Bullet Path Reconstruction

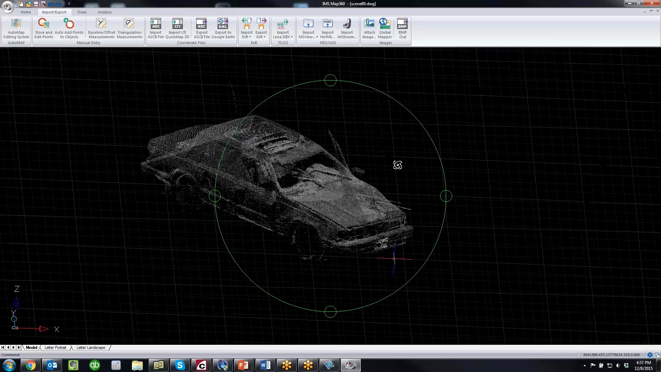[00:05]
okay so so there I'm just holding my control key to rotate this to the side and you're going to see
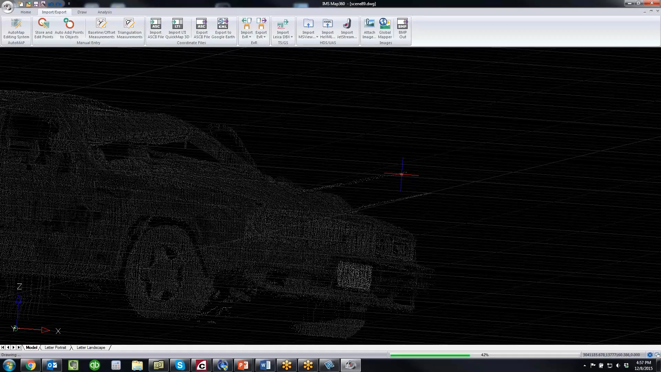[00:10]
I've got two trajectory rods here I'm going to click on analysis go to bullet path reconstruction
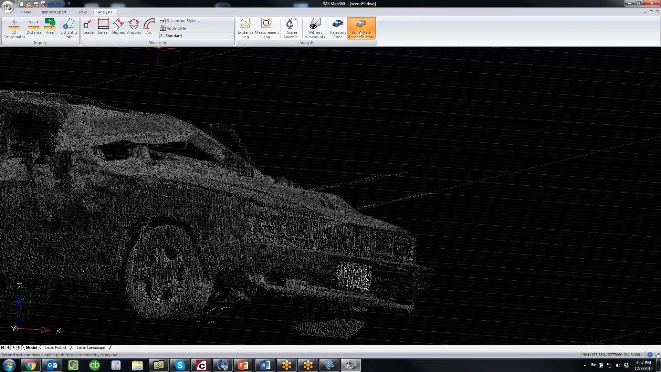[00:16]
I'm going to select by fence this area right here and it might be hard to see on the webinar but there's a white line or a best fit line that's been drawn between those points I can tell it I want to draw a cone I can set its length to let's say 10 feet and I can draw that cone to the drawing
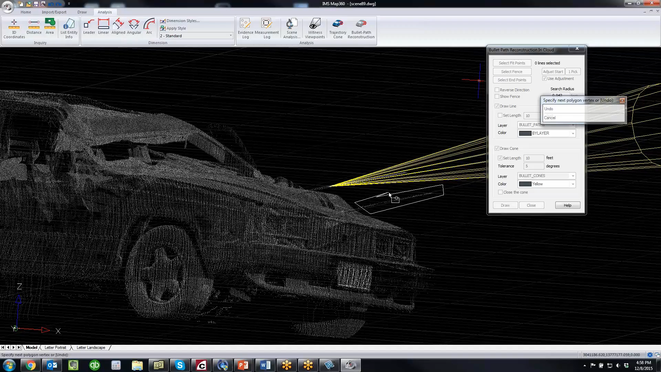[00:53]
then I'm going to do another fence around this other group of points here that define the other rod I'm going to make this red draw it in close so now we've got two trajectory
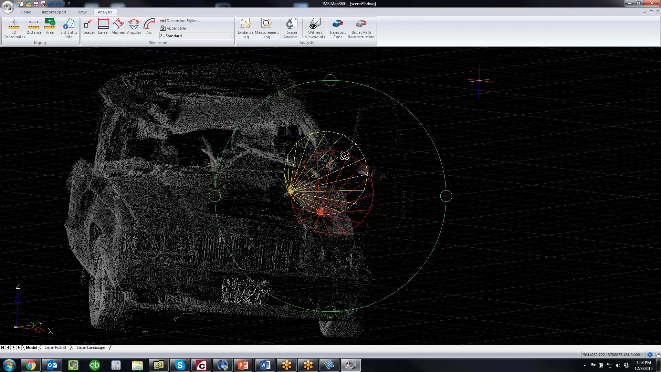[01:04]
rods we've drawn and you can see just by rotating it to the side here they kind of do
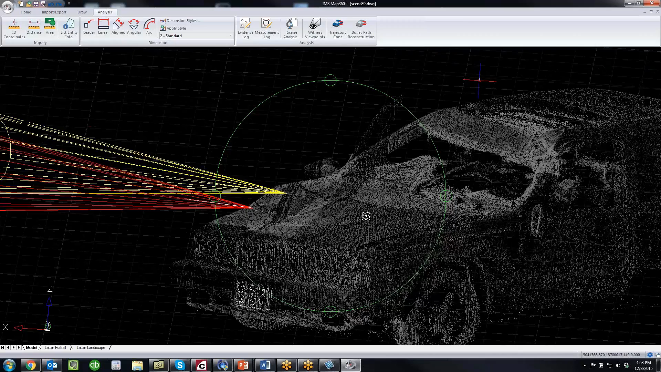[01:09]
converge into an area here
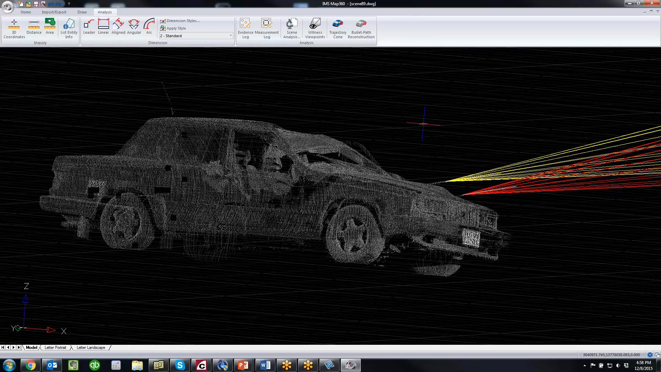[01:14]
and so that's roughly where the shooter probably was
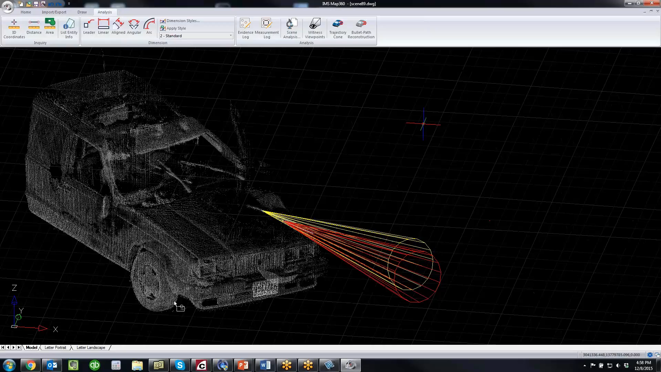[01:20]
so if you wanted to print that out and you just do a double double click here